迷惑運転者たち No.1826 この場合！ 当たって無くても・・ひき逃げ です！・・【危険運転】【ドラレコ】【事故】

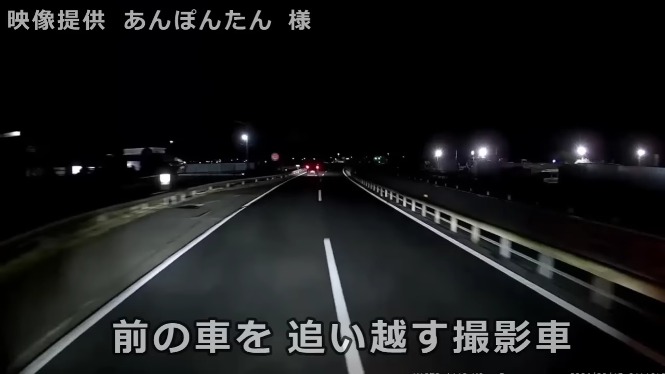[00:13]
おい、なんだよこいつよ、平坦でから走れよ。おい、